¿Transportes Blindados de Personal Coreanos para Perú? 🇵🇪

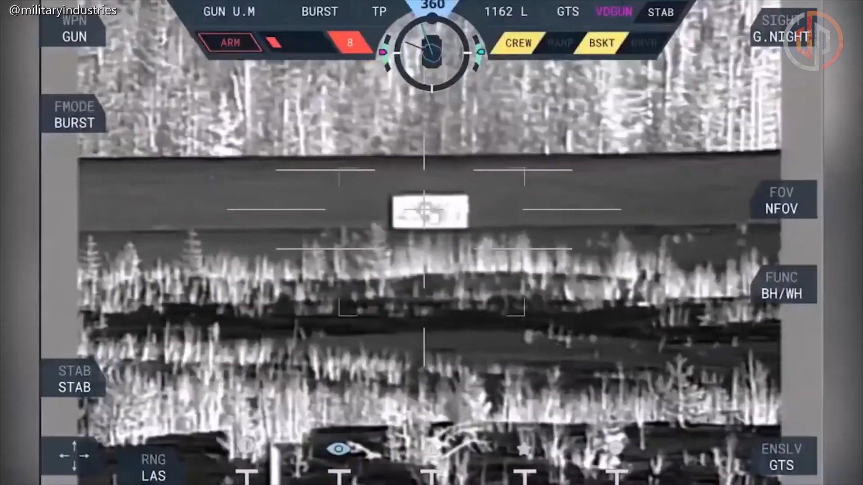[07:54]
Una innovación del diseño del Tigre Blanco es que cuenta con cámaras externas guiadas por inteligencia artificial que pueden realizar seguimiento automático
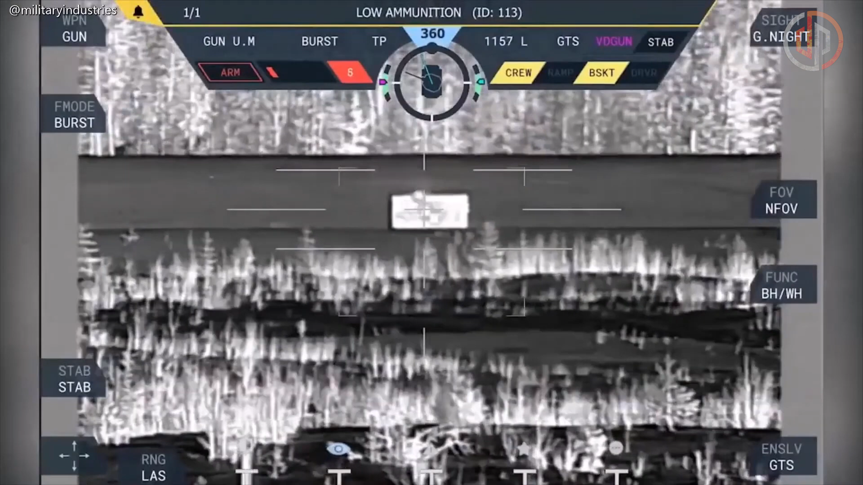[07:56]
de hasta 50 objetivos ubicado a 2,5 kilómetros de distancia,